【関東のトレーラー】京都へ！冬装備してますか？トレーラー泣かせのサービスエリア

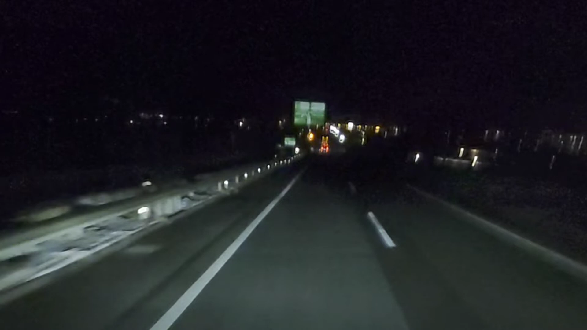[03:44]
柵平上信越道 高速ジャンクションまで来ました長野県ですねえー今これからね あのー長野道に 切り替わりますけどもこの先ね あのー 上信越が新州中野から先がね 冬用タイヤ規制になってるんですけどえー昨日もね あの関東の南岸低気圧でえー